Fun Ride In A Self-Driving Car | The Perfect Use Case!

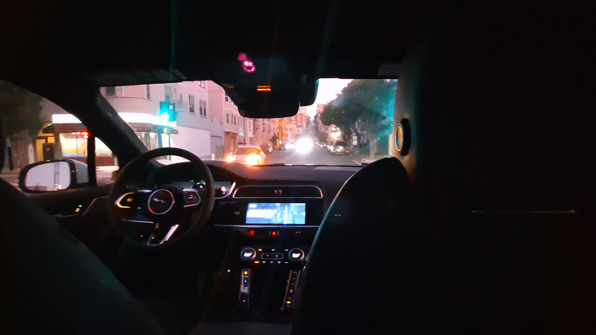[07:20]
I'm swapping music. That's all right. We'll do more chill. Here we come up to a crosswalk, so slow down.